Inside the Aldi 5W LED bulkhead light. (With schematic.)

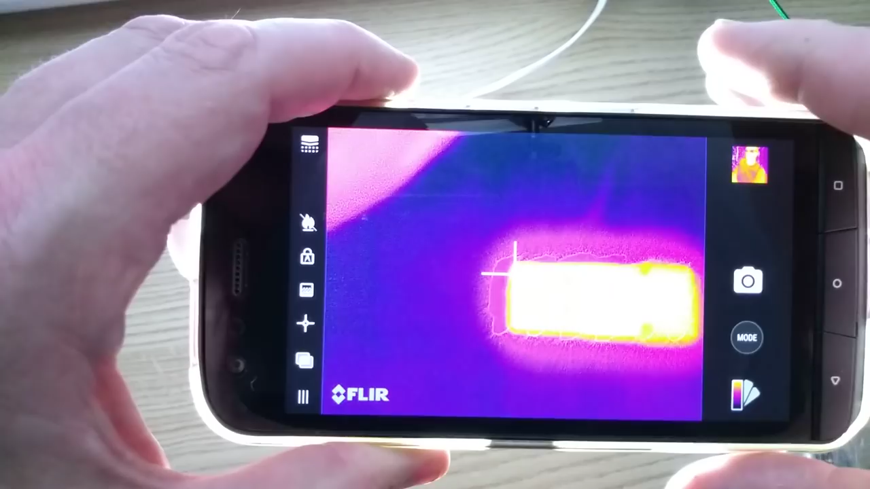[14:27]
oh it's just swamped out hold on a second right let's get that back down there
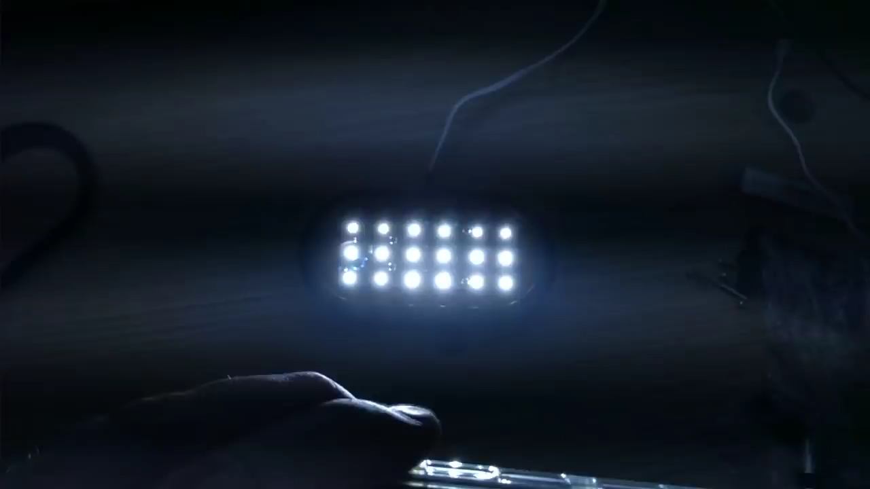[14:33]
oh no a bit of flicker now this is not good this is what happens you point directly at light sources but you can see the temperature over the surface of that although it's not the perfect surface to measure off let's see if I can get the chip
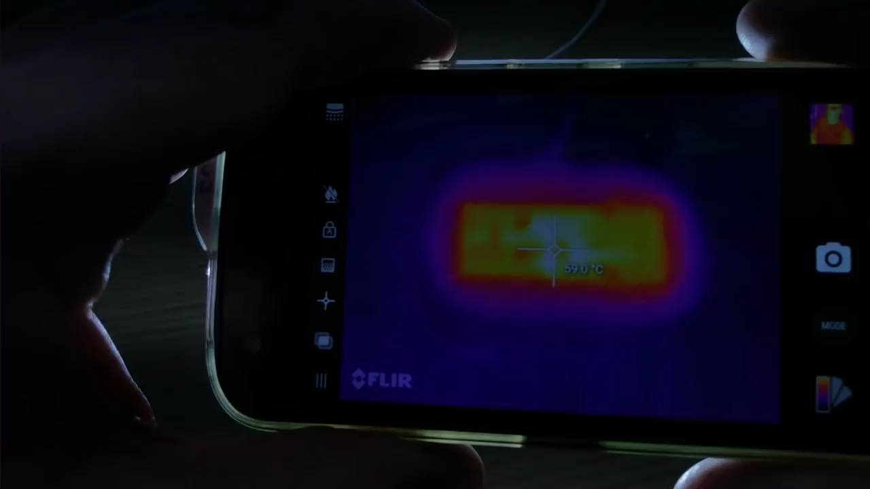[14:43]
On screen: spot 59.0°C
it's round about 60 degrees celsius on average in that circuit board
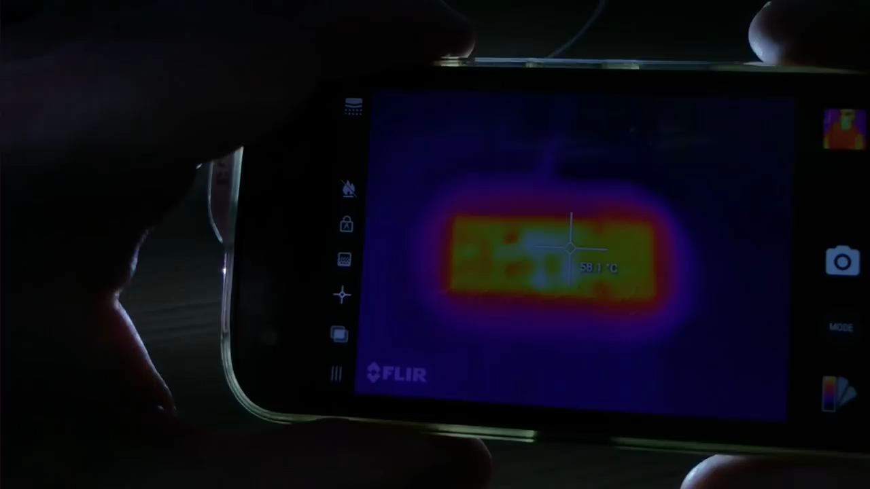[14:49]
so that's with the lid off and the ambient temperature is currently
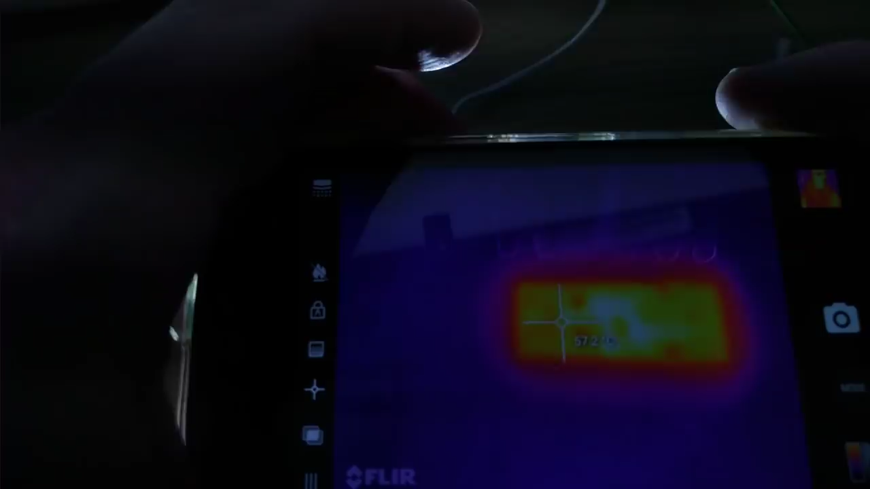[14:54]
let's point at the bench 25 degrees is that 26
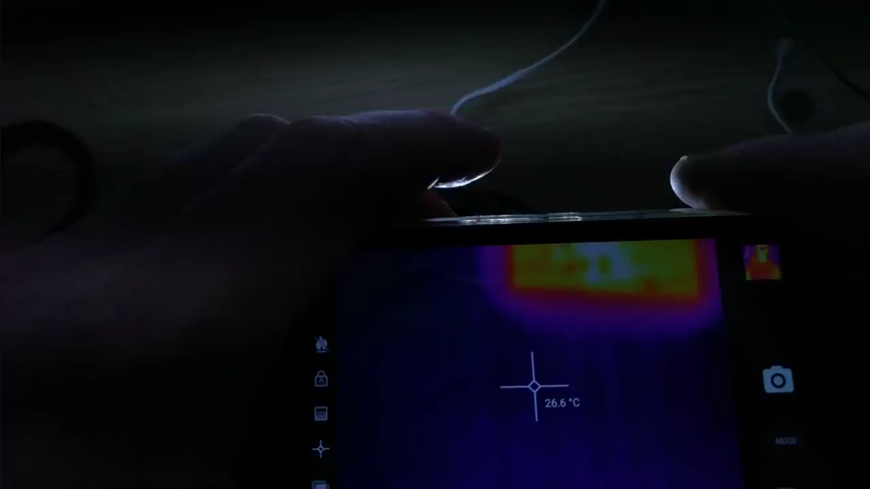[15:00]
On screen: spot 26.6°C
okay so typically say about 35 above ambient right one moment please